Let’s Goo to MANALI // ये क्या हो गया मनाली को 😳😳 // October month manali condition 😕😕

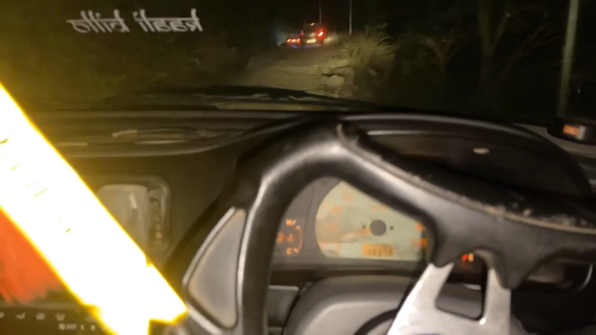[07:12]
किलोमेटर आगे निकलेंगे अभी हम तो भाई उसके लिए अपने को तीस किलोमेटर वापिस मुड़के एक लिंक रोड में जाना पड़ा तो भाई से जादा
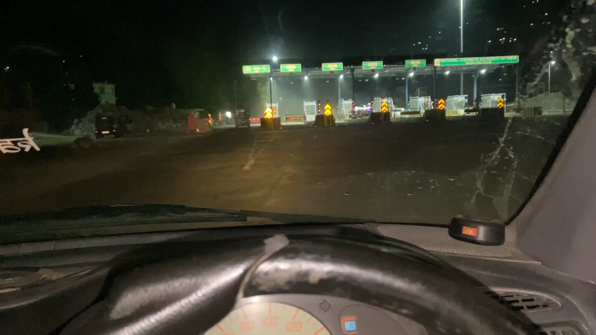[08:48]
यह जो बुंतर के 8-10 फिलमेटर पहले टोल है ना
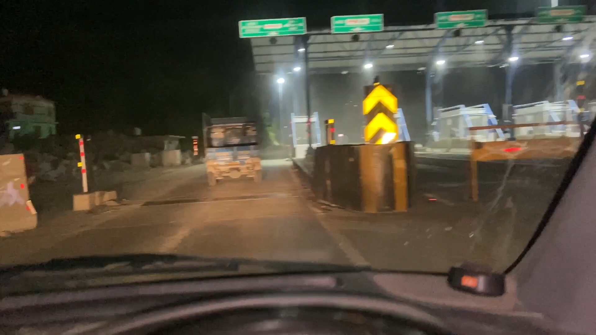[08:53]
तो खुशकबरी है कि भाई टोल कहीं नहीं कट रहा है आप आओ गूंके जाओ
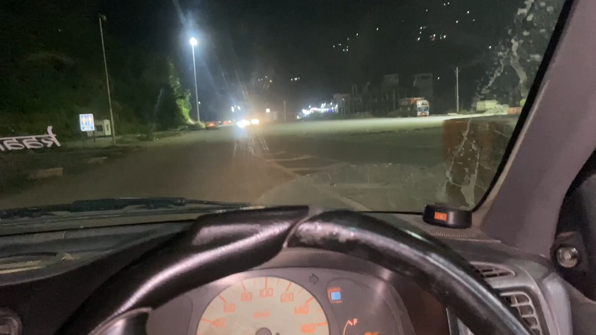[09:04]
तोल की कोई टेंशन नहीं गाइज
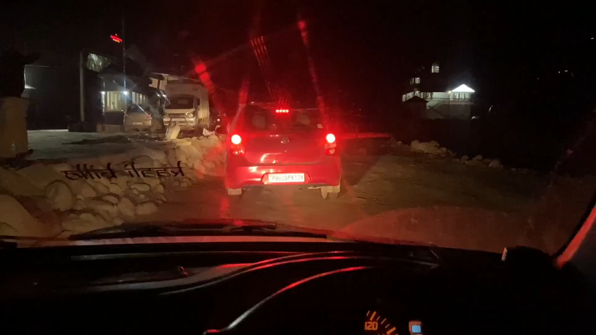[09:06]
यार फाइनली मैं पहुंच गया हूं मनाली से चार पांच कट किलो मेटर पीछे तो भाई यह ग्रीन टैक्स एरिया है जहां पे हम लोग होते थे
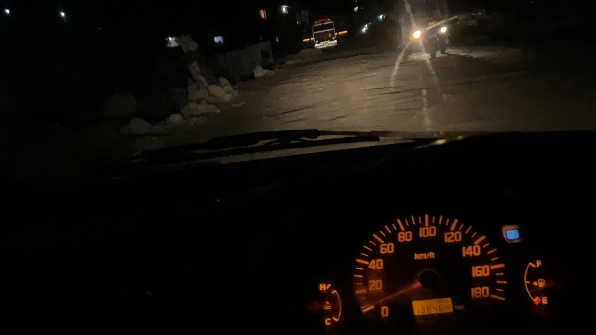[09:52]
एक पैश सा थोड़ा जो मतलब जो ऐसा था विकूल है किलकुल खर
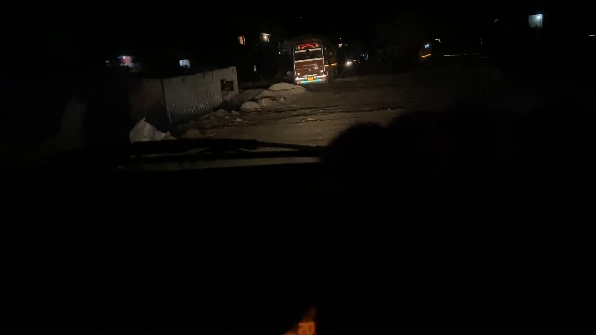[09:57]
कर दिया है उसमें तो कोई दिक्कत नहीं है मतलब दूसों मीटर का पैश होगे और चार-बांच पैश होगे
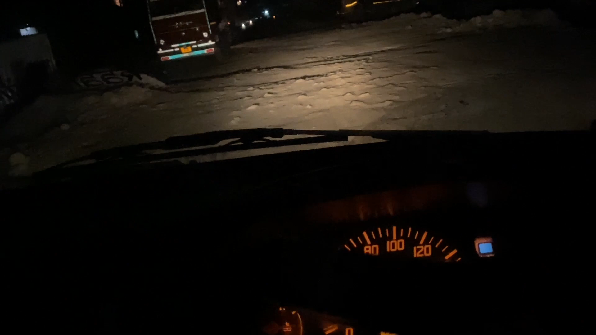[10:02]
आड़नी तो यह पैश थोड़ा खराब है मनाली के तीन-चार दो-तीन किलोमेटर पहले से थोड़ा रोड खराब है बाकी यह कर दिया के